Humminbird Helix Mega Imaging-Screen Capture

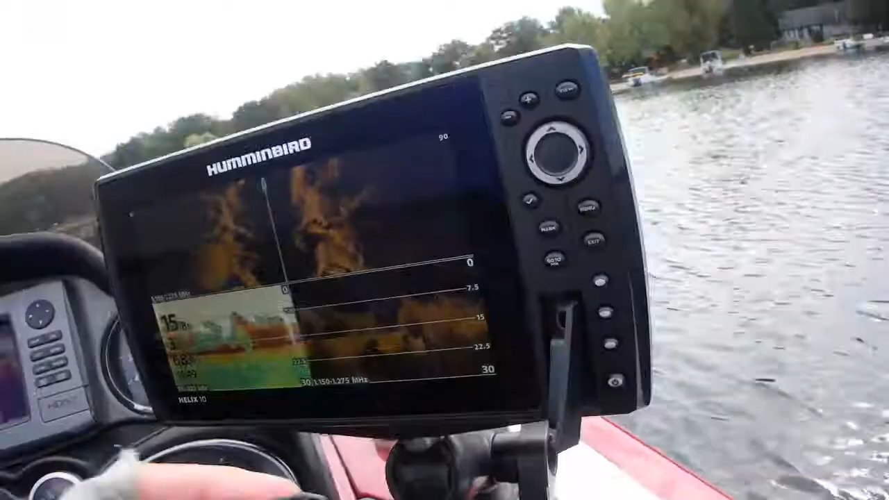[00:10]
Put it into the normal card slot. Bam. So it saves it on your graph.
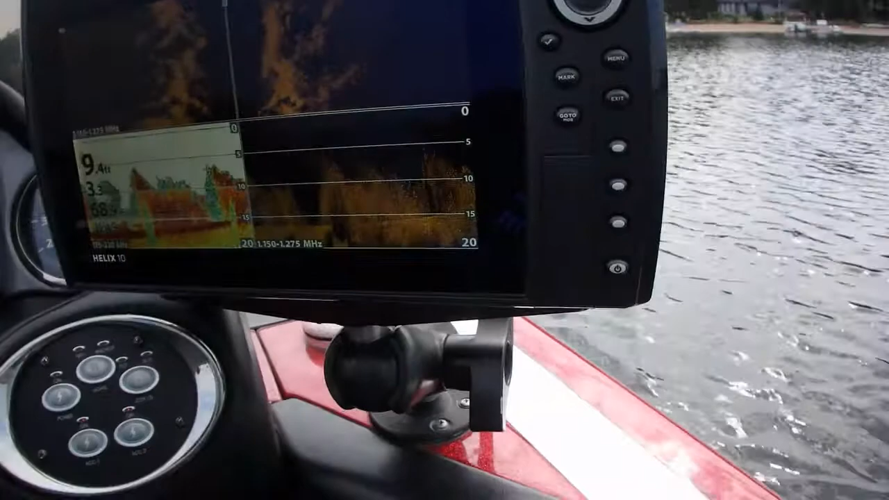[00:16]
On screen: depth 9.4 ft
So I'm going by this point here and I'm looking and all of a sudden I see,
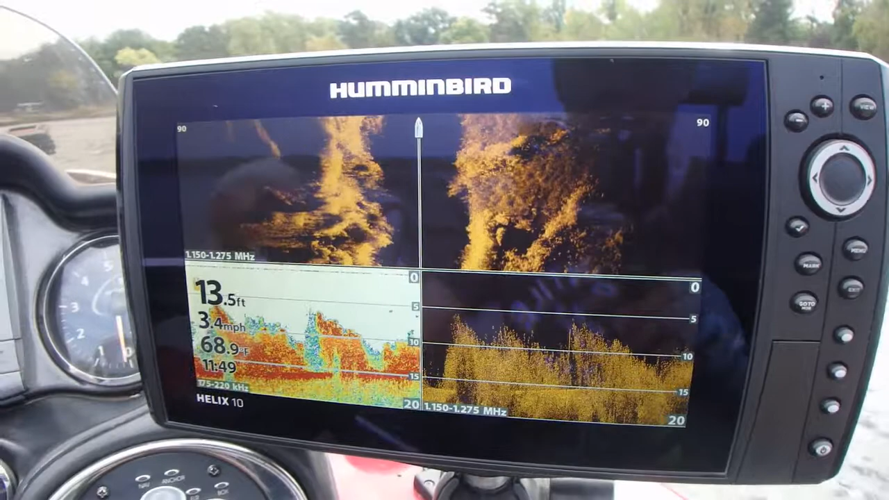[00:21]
On screen: depth 13.5 ft, water 68.9°F, speed 3.4 mph
like, whoa, whoa, there's this little clump of weeds right here.
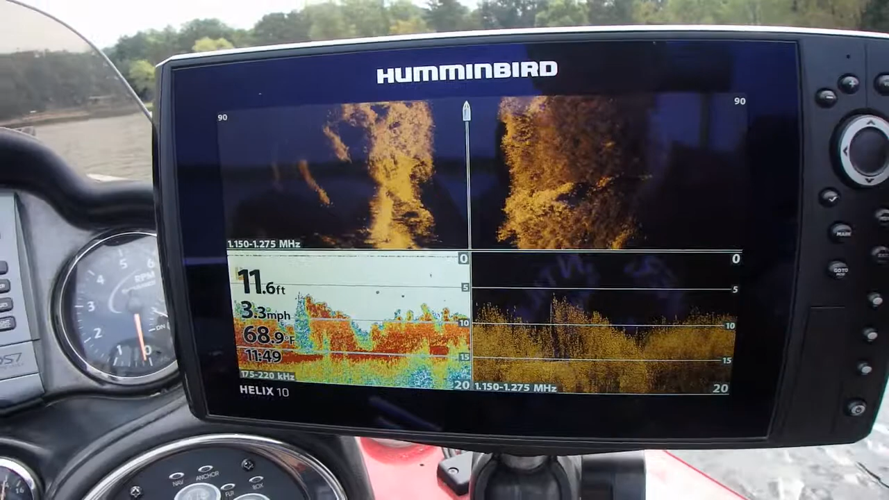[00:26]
On screen: depth 11.6 ft, water 68.9°F, speed 3.3 mph
Or I want to save something cool that I saw before and I'm looking.
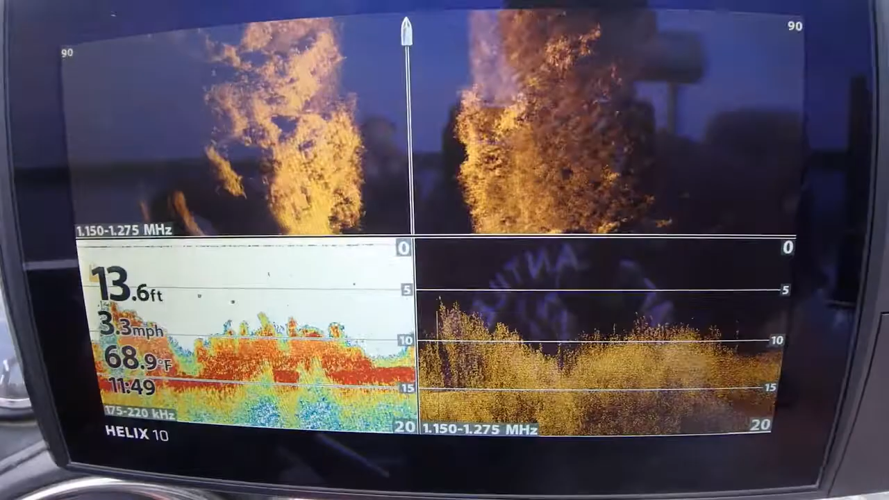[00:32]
On screen: depth 13.6 ft, water 68.9°F, speed 3.3 mph
So what I do is all I have to do is go to the graph and hit hold down mark.
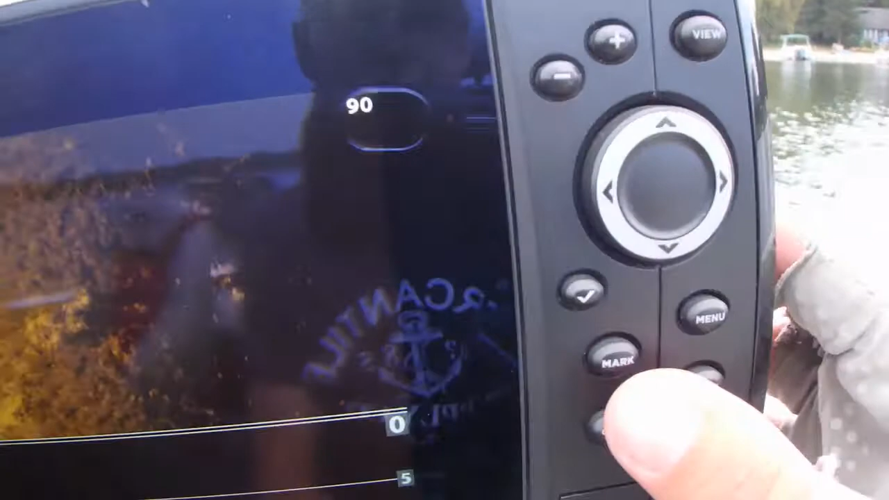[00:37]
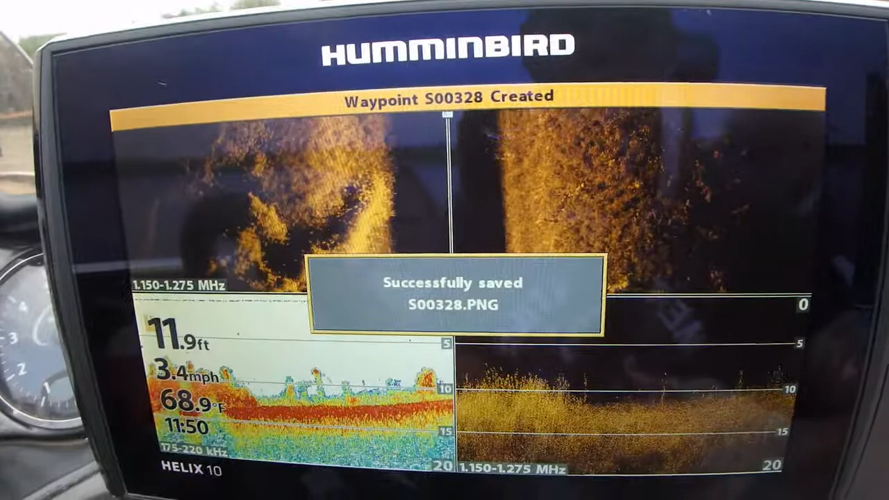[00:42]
On screen: depth 11.9 ft, water 68.9°F, speed 3.4 mph
You see that pop up. All you do is hold down mark and you know it's saved.
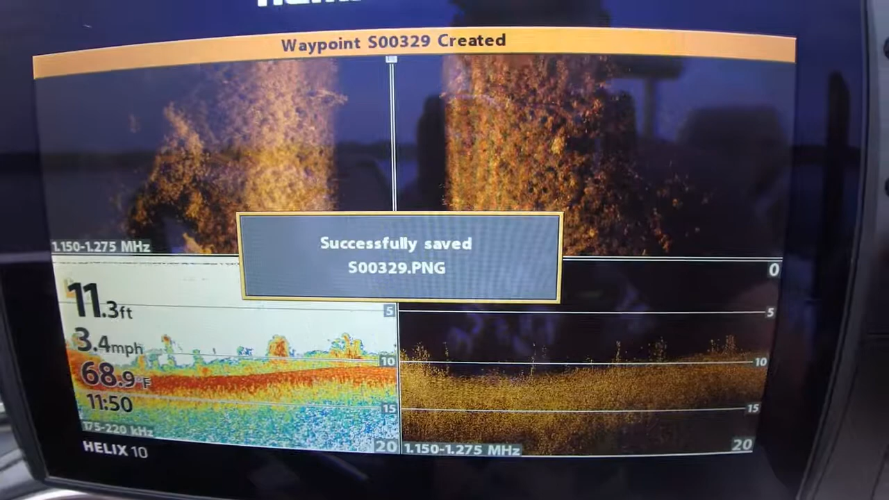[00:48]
On screen: depth 11.3 ft, water 68.9°F, speed 3.4 mph
As soon as it says saved, now it's on your card.
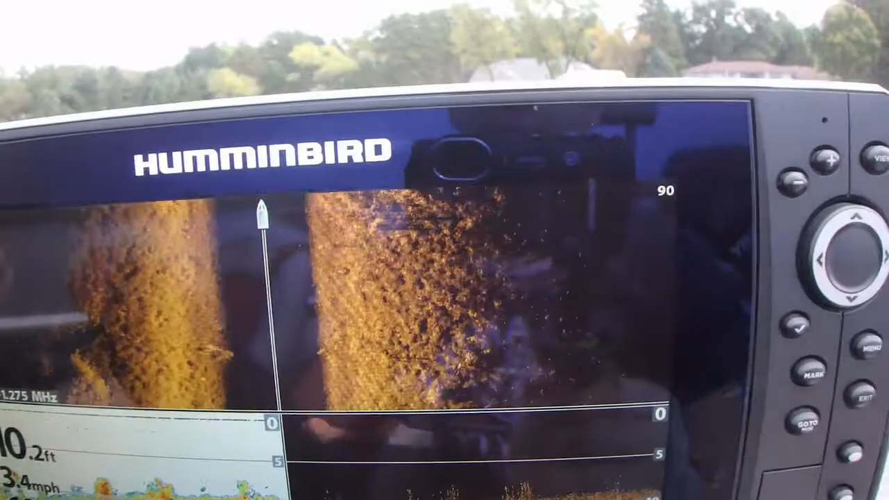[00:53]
It saves it in two different formats. It's real simple, real quick. Hold the mark down button.
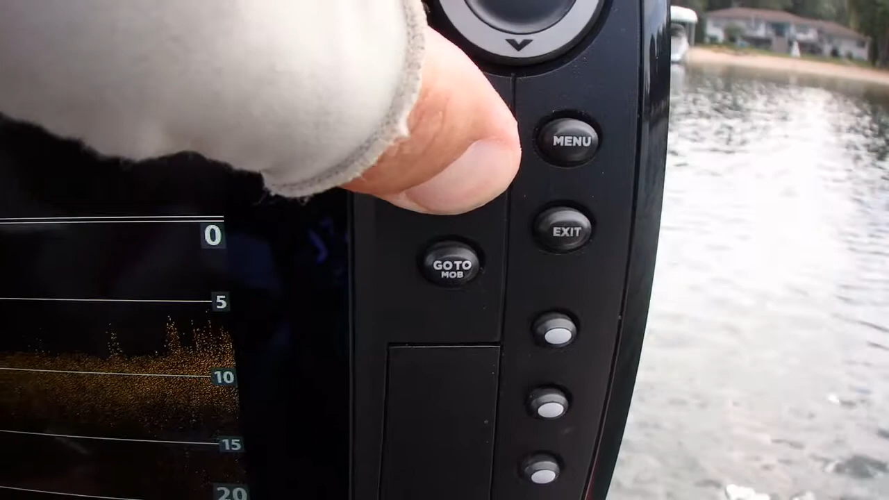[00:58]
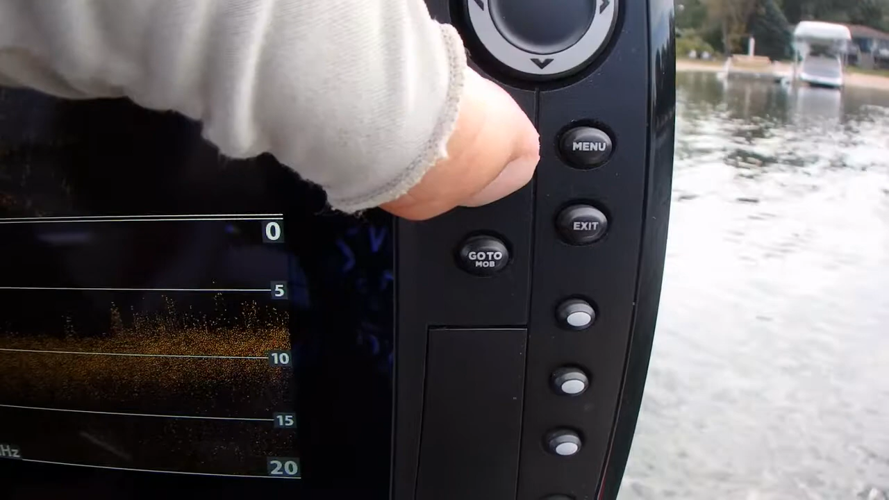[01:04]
Hold the mark button down until it says that. Real easy.